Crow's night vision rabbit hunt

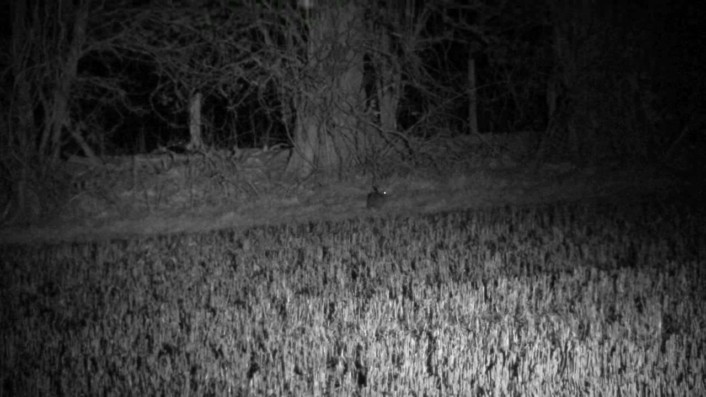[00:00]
The bunnies are back. Overwinter rabbits were obvious by their absence around Crow's farm and in other places around the UK,
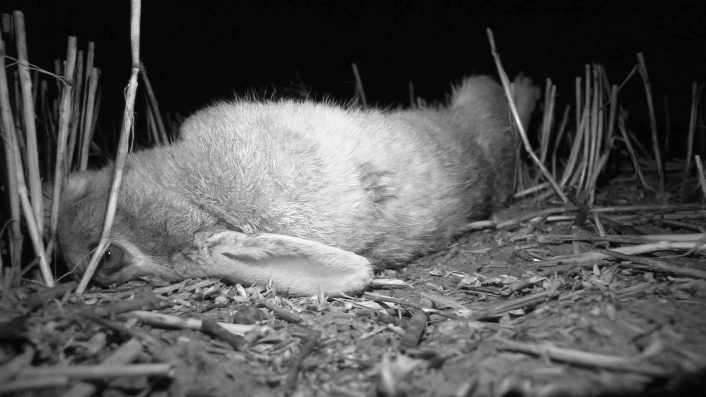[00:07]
but in the last few weeks they have emerged once more.
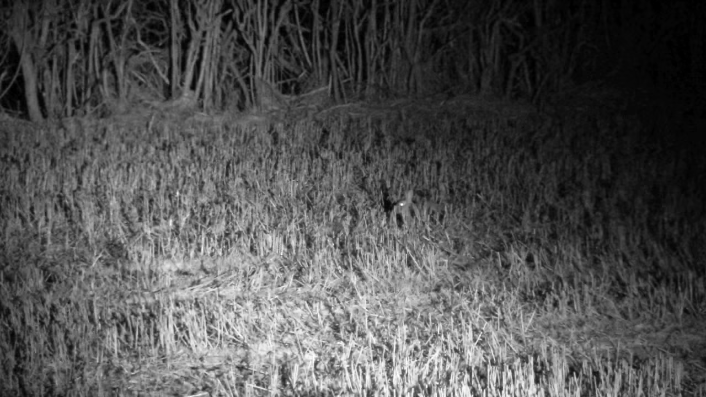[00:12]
Where have they been? Who knows? Well, King Ferret, Simon Whitehead might, but they are making their presence felt now as healthy young crops are being grazed within an inch of their lives.
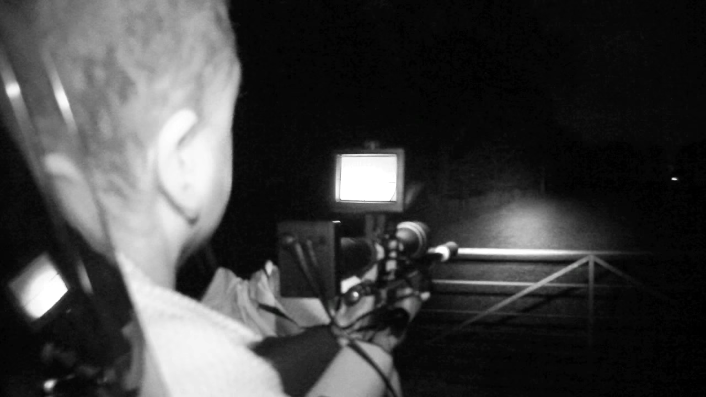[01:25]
And although Andy loves efficient rabbiting, we're going to have to work around the limitations of shooting from a truck window.
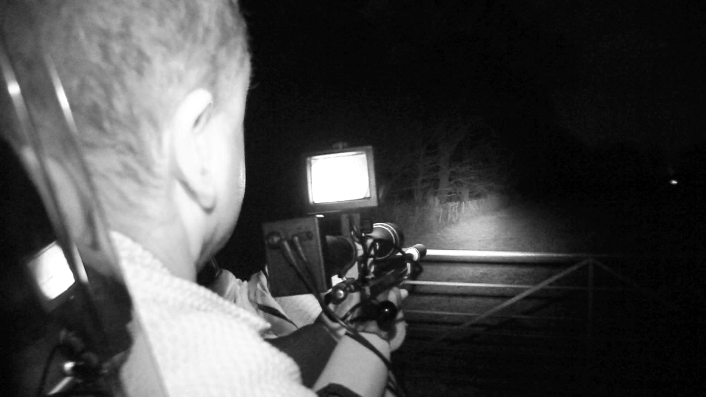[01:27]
This isn't ideal. I just want to get out and shoot a few rabbits tonight.
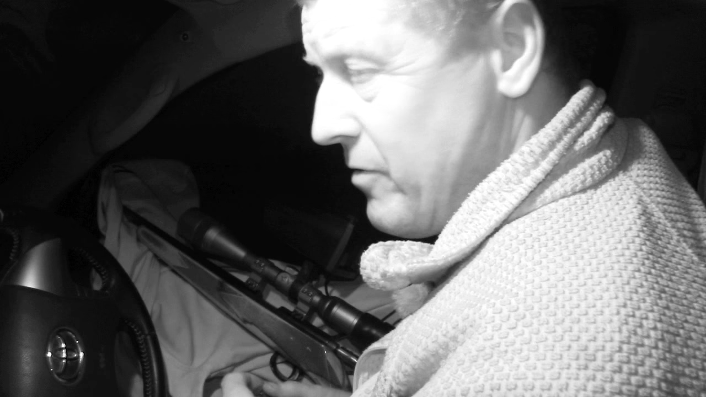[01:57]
They might sit out on that bit.
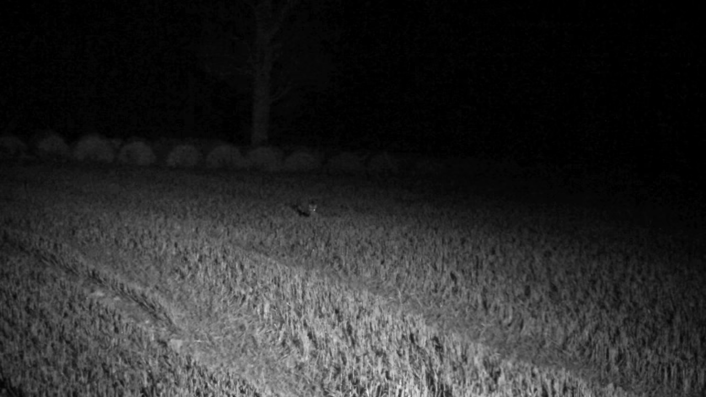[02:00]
There's a bit there to hold them.
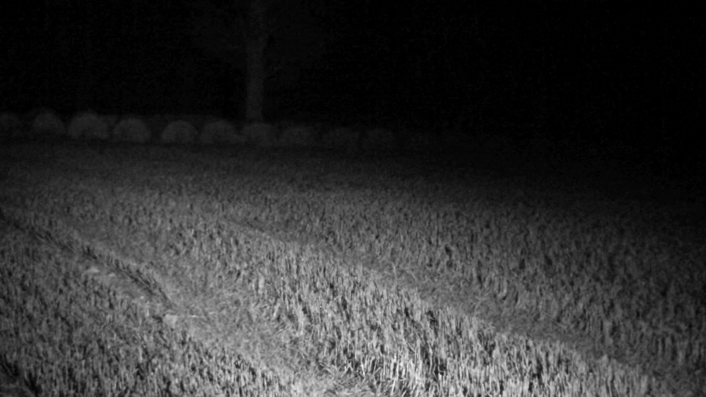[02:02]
This evening we've given him a night site eagle to stick on his scope on his 1.7 HMR.
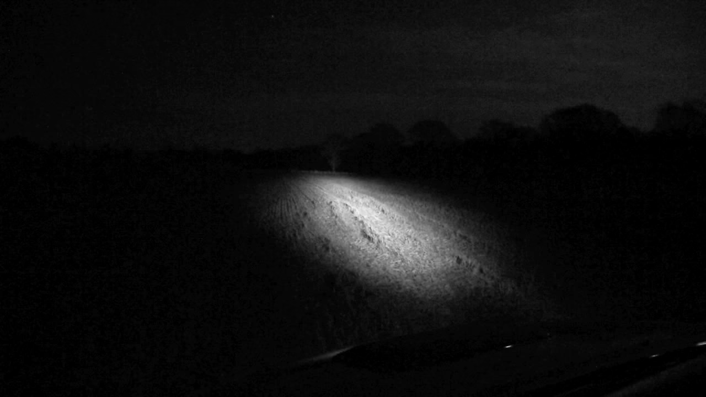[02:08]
It should easily eliminate the rabbits in effective range of this round and this rifle.
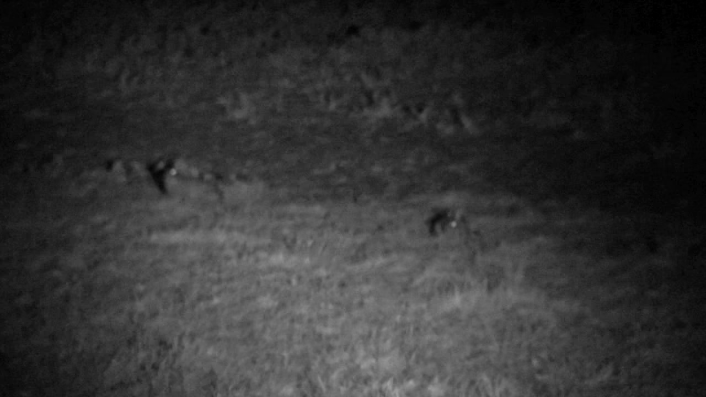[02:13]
Eliminate and eliminate. Yeah, I quite like that. Yeah, I'll get the hang of that.
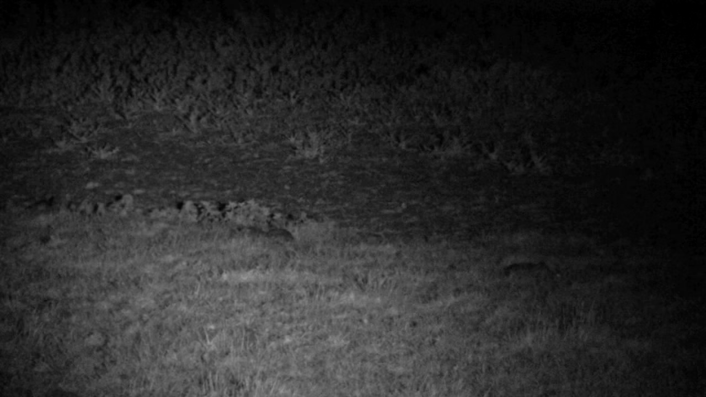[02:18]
Two shots, two rabbits. I'm all right with that.
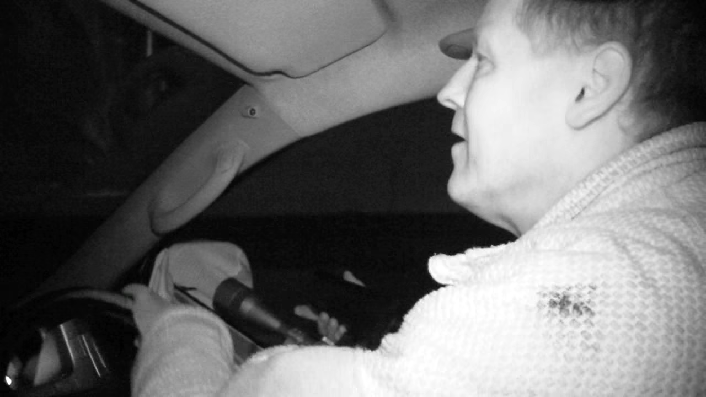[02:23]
Do you think they would have moved with the light? Well, when we come round the corner we put the light on and they were a bit jumpy.
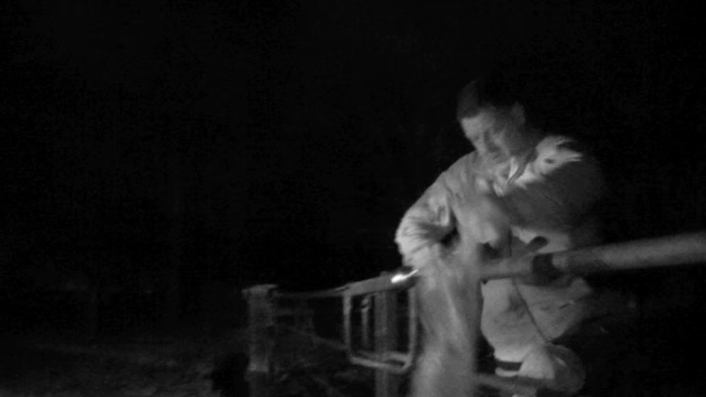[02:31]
was expecting the other one to have run off but I was looking to the right,
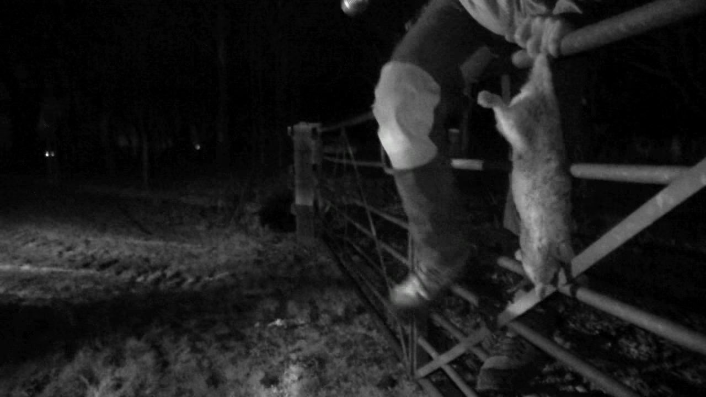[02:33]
expecting it to have gone right but he was still sitting there eating grass. Yeah, decent rabbits.
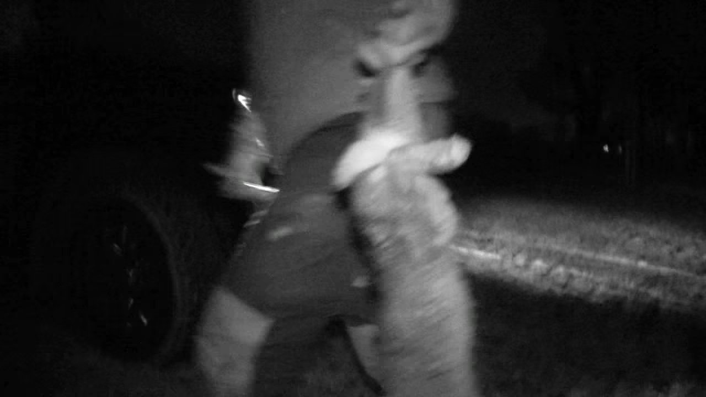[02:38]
We start on some young crops and verges.
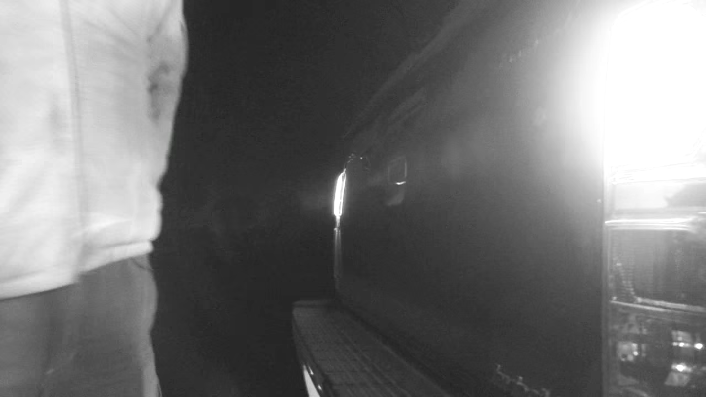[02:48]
Crow is keen to head over to some new ground the farmer has just bought.
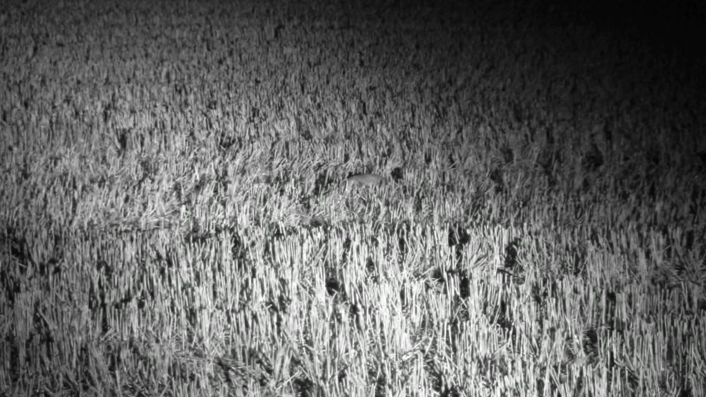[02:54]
It's stubbles and they tend to hold rabbits. It's a new bit of ground we just bought. It's on stubble.
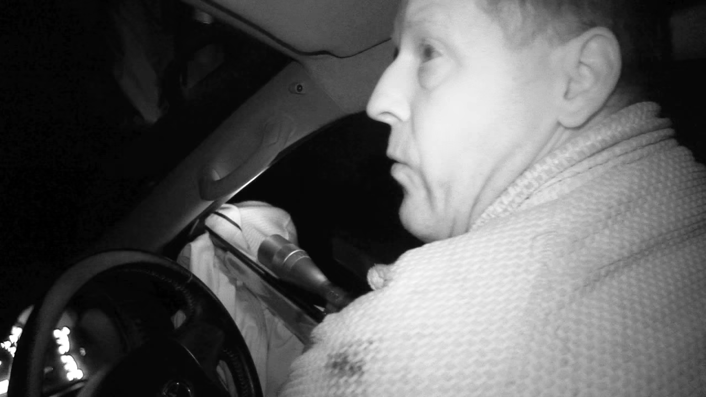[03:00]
They tend to sit a bit better on stubble.
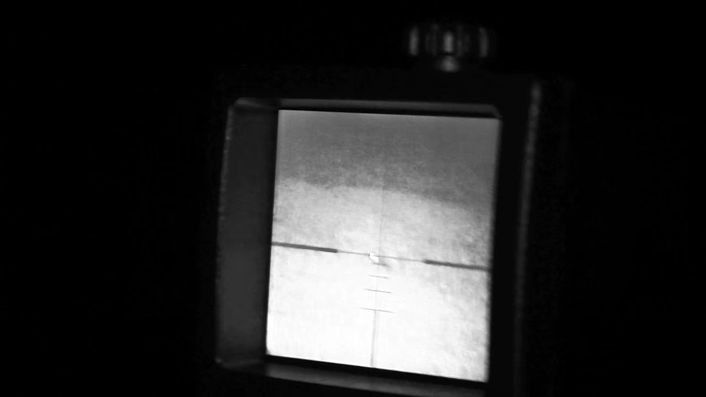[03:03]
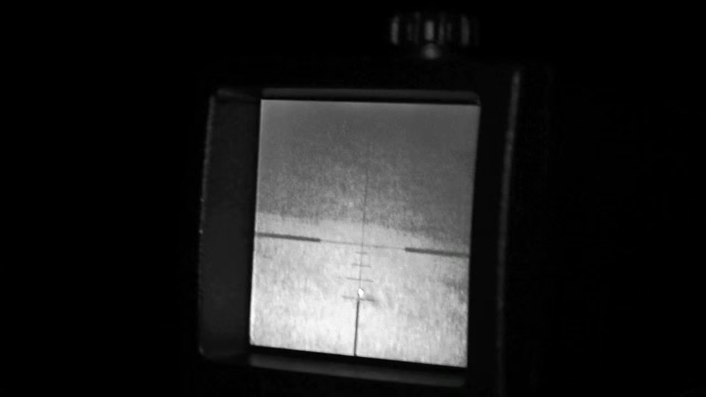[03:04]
But what you've got to realise, where I'm shooting, I'm shooting free hand. I'm holding the rifle, I've got nothing to lean on because the rabbit is right here to the right and I don't want to keep moving.
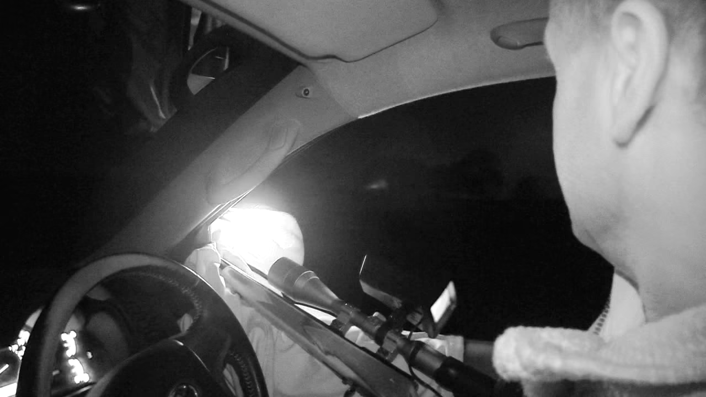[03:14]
So it ain't actually easy for me. Crow is building a bag. It's incredibly deceptive. We're at the 30 mark in no time. He feels he's picking off pairs thanks to the night sight rather than shooting one and the other bolting.
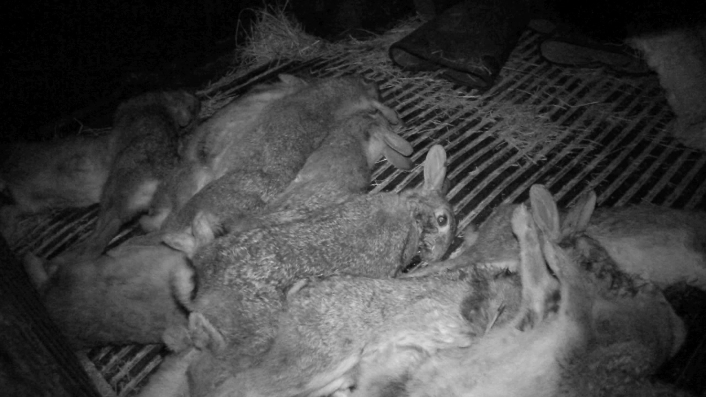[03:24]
I've got two here together. That's one of them.
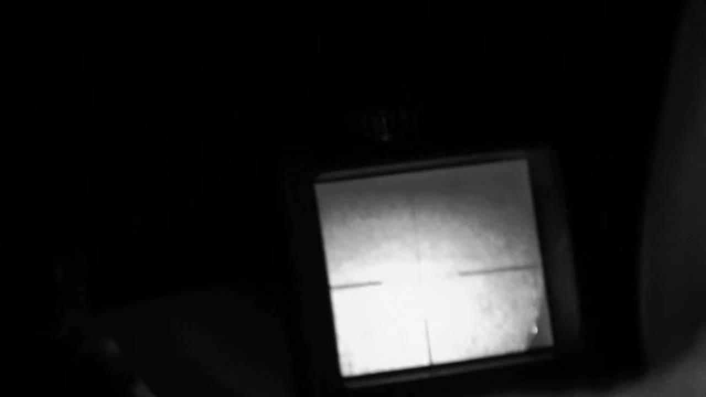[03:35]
And the other one sitting probably, I don't know,
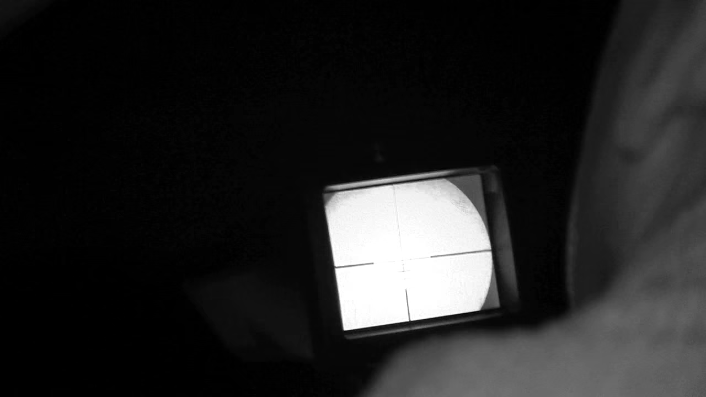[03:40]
was sitting about two foot to the left of the one I just shot and
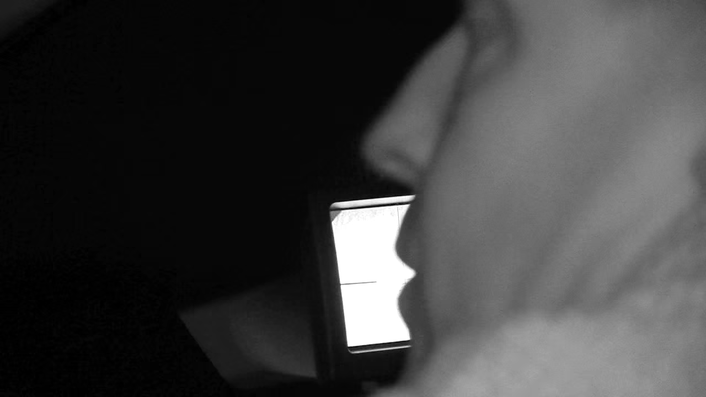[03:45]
all he did was just sat up and looked at his mate, which was the worst thing you could have ever done.
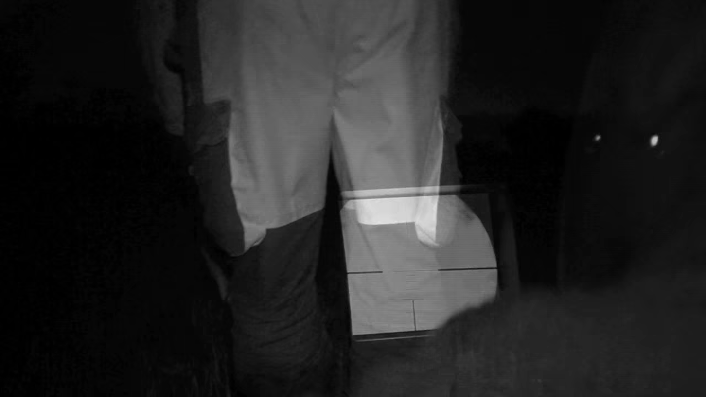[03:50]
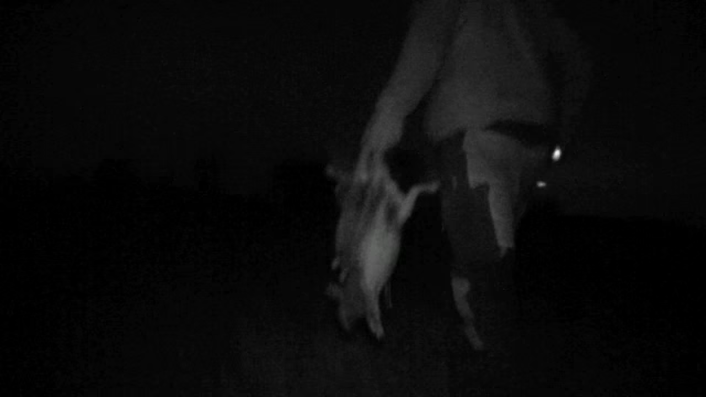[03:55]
But like I said up there, if you had the buggy you'd just have it there and you'd just go plop and you could just keep moving on to him.
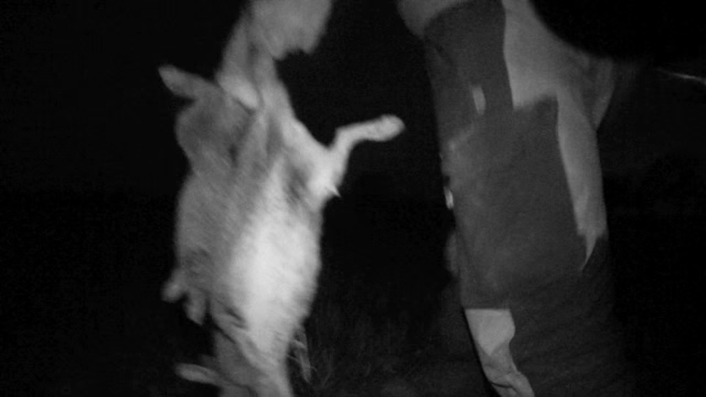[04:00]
I've got it where I wanted it this time so it was a lot easier but the other shots haven't been easy for them. They were two rabbits.